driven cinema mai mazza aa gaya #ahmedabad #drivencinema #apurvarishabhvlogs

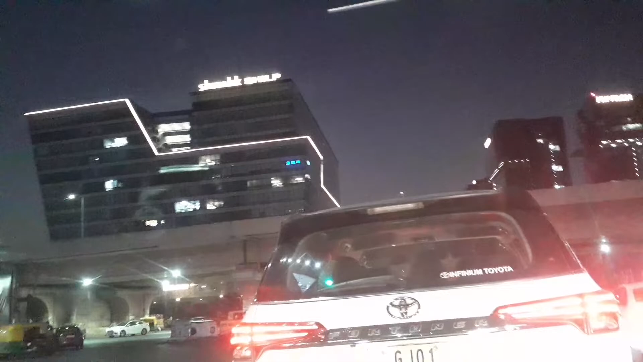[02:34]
पॉश नहीं वो सबसे भीड़ भाड़ इलाका स्कॉन है सिंगनल देद दिया अभी तह गाड़ी नहीं चल दी हमारी और
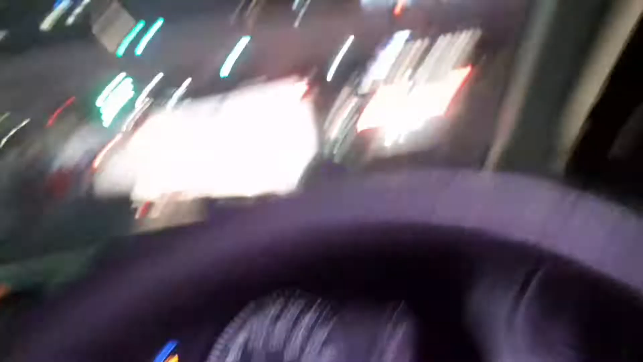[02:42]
लेट हो गए हम हैं हम लेट हो गए हैं
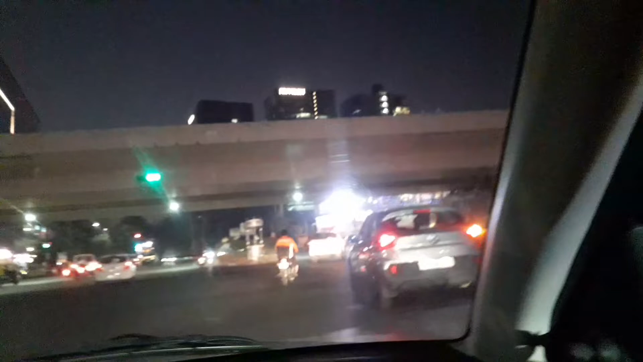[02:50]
इस अधिकल्ट बाइद वे कि अब गाड़ी पी चला रहे हो और
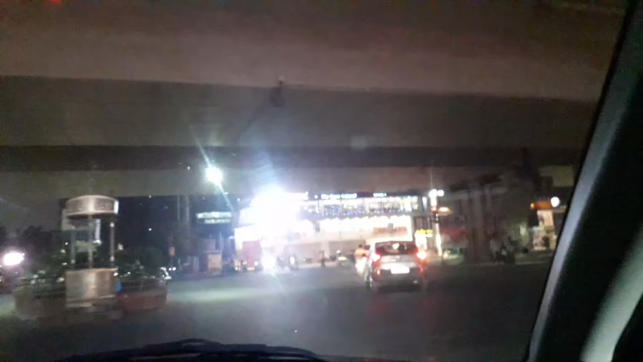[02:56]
इता सिंगनल पर मोड़ विर अथा कूछ ट्राफिक पूलीस भी यहां पर यह बहुत रेर होता है ऐसा